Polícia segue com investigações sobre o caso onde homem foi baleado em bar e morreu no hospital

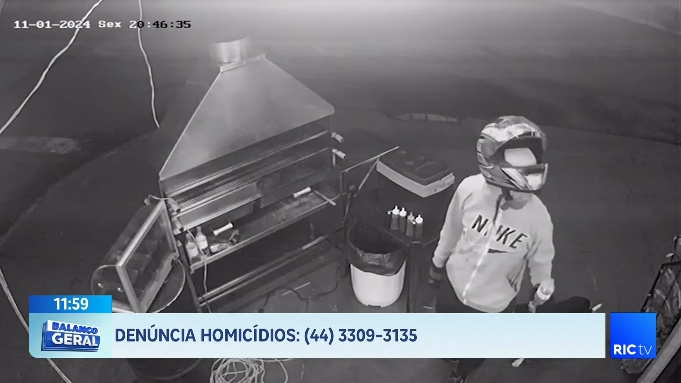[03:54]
Ali ele levantou o capacete, colocou na cabeça ali na parte de cima. Dá para ver quem é o caboclo, né? Bota aí mais um comecinho de novo. Ali, que dá para ver ele ali no começo. Olha lá, ele vem. Ele vai em direção da churrasqueira ali. Olha lá, toma alguma coisa ali, olha. Não sei se é uma água. É uma água. Olha lá, esse sujeito aí. Você sabe quem é o meninão aí? Ele matou uma pessoa aqui em Maringá. 3309-3135. 3309-3135.